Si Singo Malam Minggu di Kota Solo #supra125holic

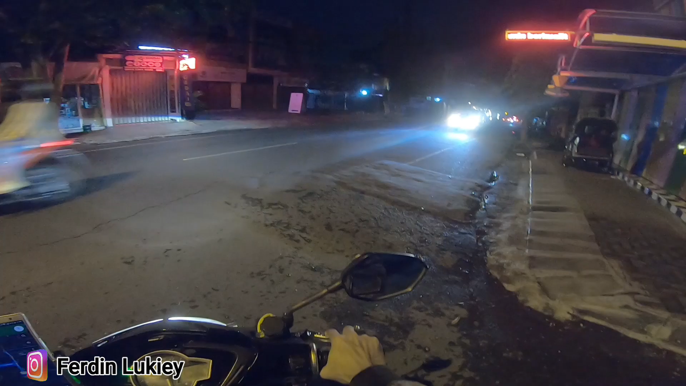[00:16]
Malam minggunya Solo seperti apa? Karena dia habis hujan.
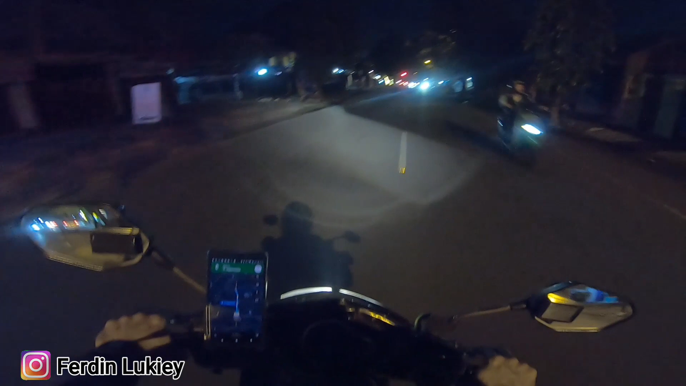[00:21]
Nah, tadi mau muter gas ini sekarang jam berapa ya?
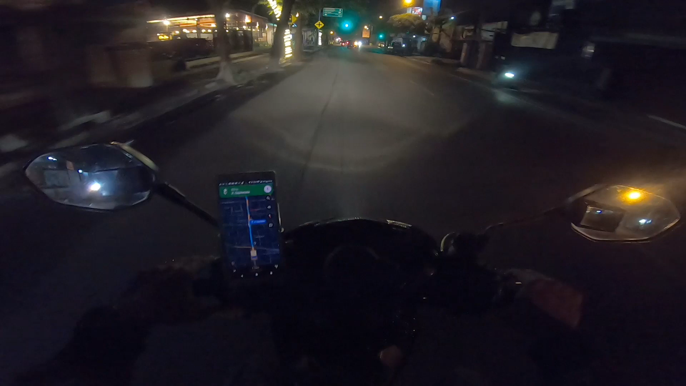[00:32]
Mau nyari ke bensin ya, bensin udah mau habis. Karena besok tinggal kalau pulang tinggal 12 aja, mesti nyari ke bensin.
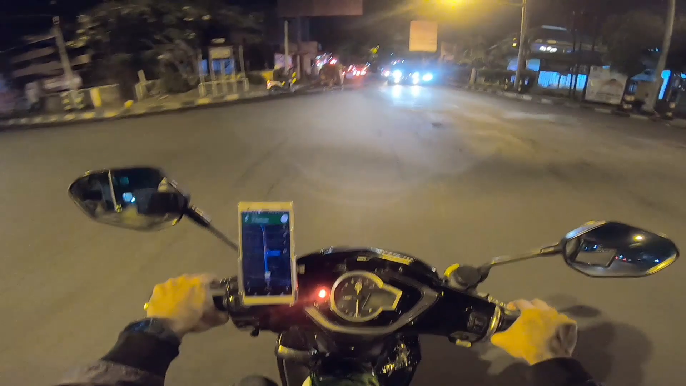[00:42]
Nah, iseng-iseng sambil jalan-jalan cari ke bensin, kita ngerasain malam minggu di kota Solo. Udara sejuk karena habis hujan tadi, lumayan deras. Lumayan apa ya, lama lah.
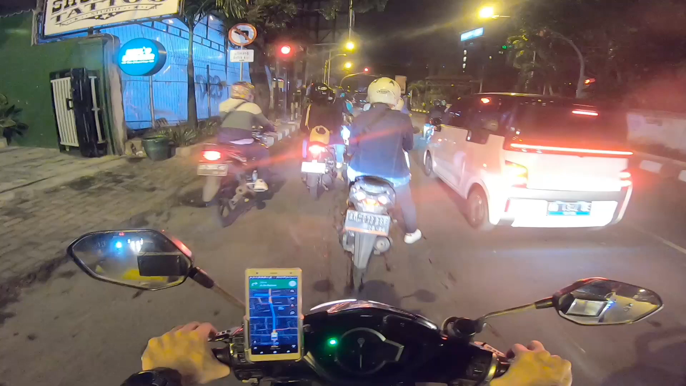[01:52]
Nah, sana tuh Green Orchard. Sebenarnya dekat sih, kondisinya sih kalau di peta cuma 2,4 kilo. Cuman banyak merahnya tadi, nggak tahu sekarang.
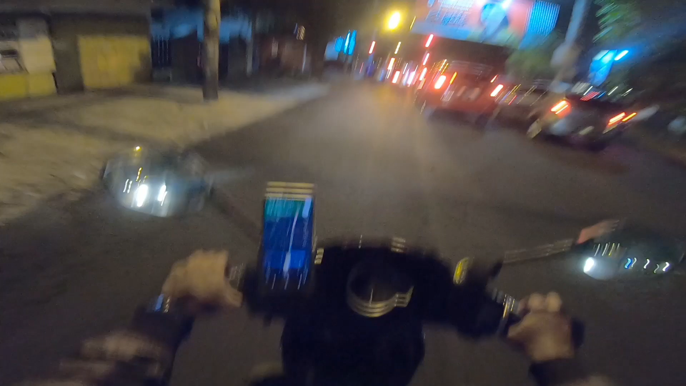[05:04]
ke Jalan Bhayangkara. Nggak terlalu ramai. Apa
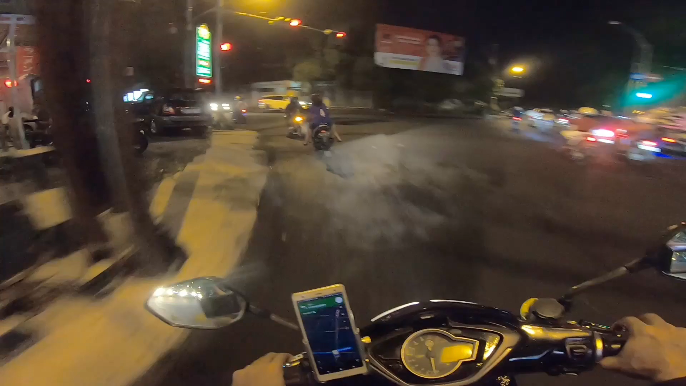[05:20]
jalan ini, jalan itu ya, jalan emang nggak ramai. Jalan ramai di mana sih? Bensin sebelah kiri. Oke, kita ke pom bensin dulu.
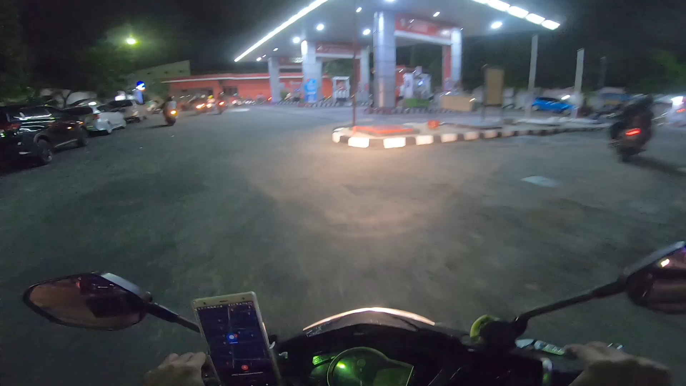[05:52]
Wih, antrinya panjang banget. Biarin lah. Oke, sekarang jam 21.47. Berapa lama kita mengantri? Nah.
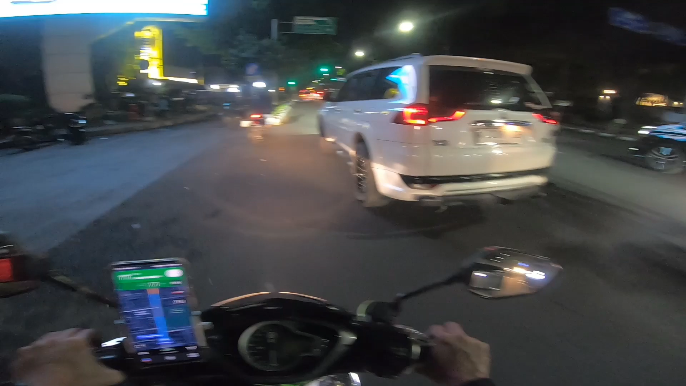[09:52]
Ya macet-macet normal lah karena lampu merah. Iya, dulu sini tuh butuh I love Solo. Iya, dulu tuh sini wah macet banget. Ini enggak.
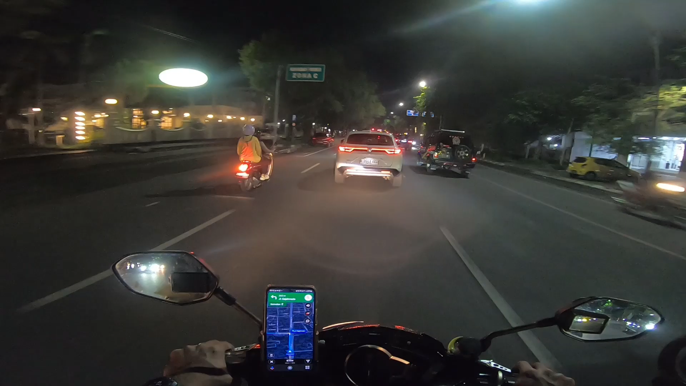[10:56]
Ada ampun lah sini macetnya. Ini masih tolerir nih udah. Oh, mungkin terlalu malam kali ya. Atau terlalu malam sama habis hujan jadinya mungkin pada malas keluar.